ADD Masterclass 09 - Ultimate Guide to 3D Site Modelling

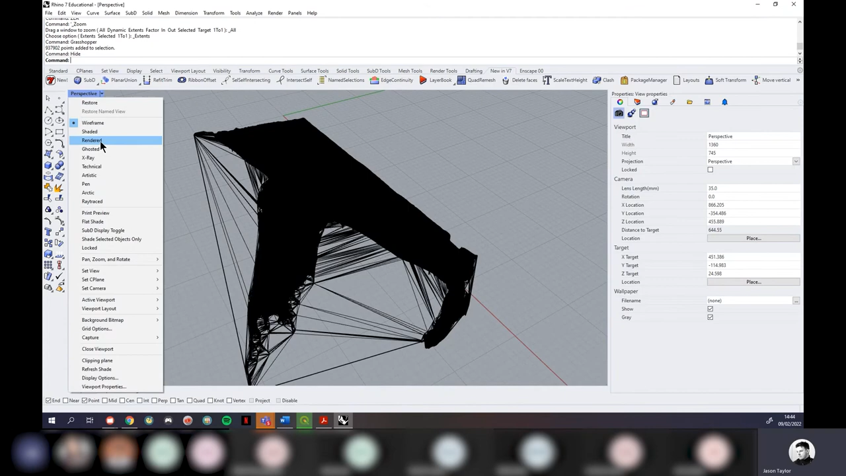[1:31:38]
so moment of truth if I now put this into rendered mode we should now have some pretty fantastic land data that goes under the ocean